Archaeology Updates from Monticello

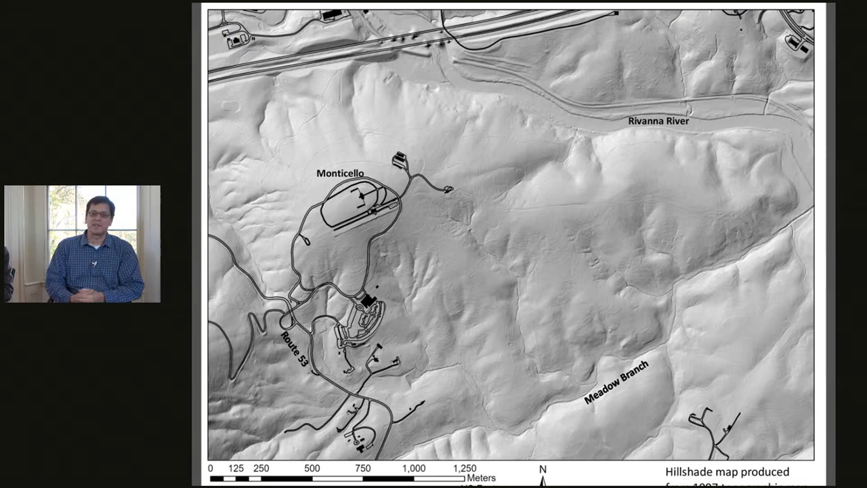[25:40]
There's areas that when we were doing our shovel test pit survey, we would also map fence lines and gullies and roads. But here we we almost could abandon mapping these gullies because they're so well shown here. And let's zoom in on the eastern flanks of Monticello Mountain. Next slide. And this gives you some some of the things we're able to discern from this topographic map. We have existing roads pop out really well. Some road traces, what may or may not be road traces, they, you know, we'd have to go out and field check and see if they were, as well as what we what I call berms,
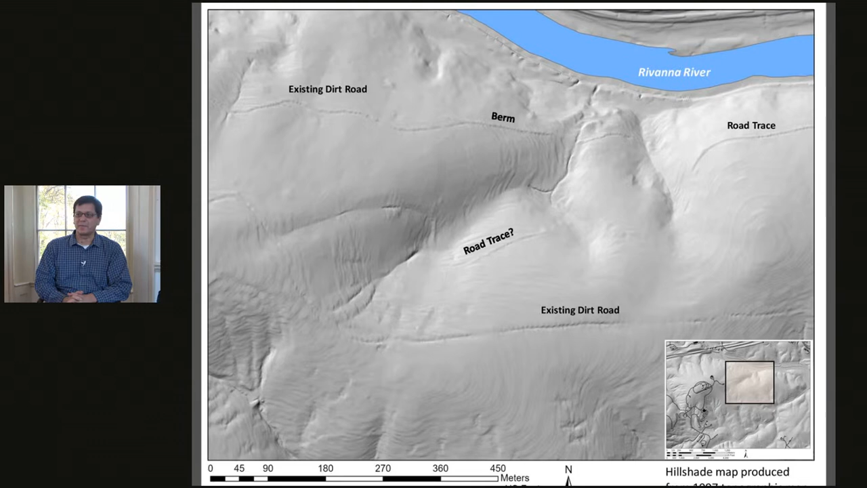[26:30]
And those would be very easily seen by us if we wanted to field check. However, with the lidar data, this new 2022 lidar data that we have, we see in the next slide. Hopefully, all of you at home can see much more detail. For me, it was like when I put on my glasses for the first time in the fourth grade, and I could suddenly read the chalkboard again. Looking at this, I could suddenly see so many details that were not present in that other map. Not only are berms much more prominent, the roads much more prominent, but we also see new, many new features, including what appeared to be orchard rows.
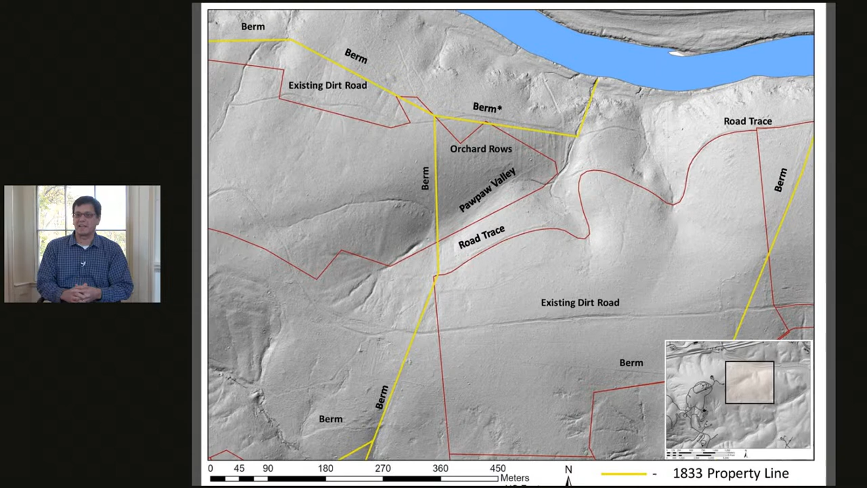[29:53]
bushes growing up along fence lines, and then windblown soils getting caught, uh, in these bushes and whatnot and dropping. And so these features, uh, get bigger and more, uh, readily seen. However, uh, if we go to the next slide, uh, there are still Jefferson era features that, uh, do come out and are seen that, uh, were hidden.